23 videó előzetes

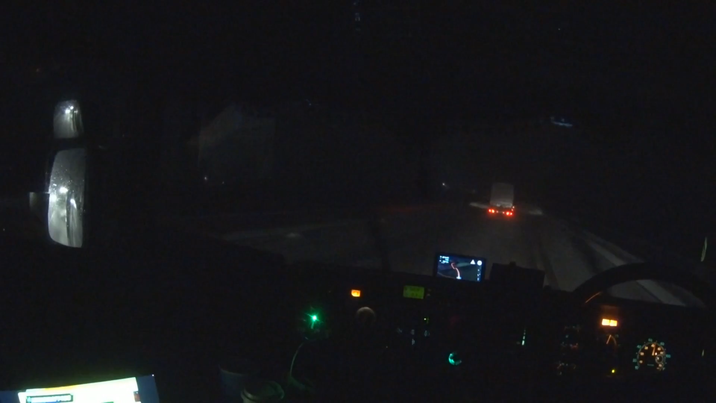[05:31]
Halott 70-re jövök lefele, érzem, hogy csúszik a kerék, remeg a kormány össze-vissza, ez meg nézem, megereszti lefele. Nem számít. Mit számít? Elhívtam Pestre krémes tenni.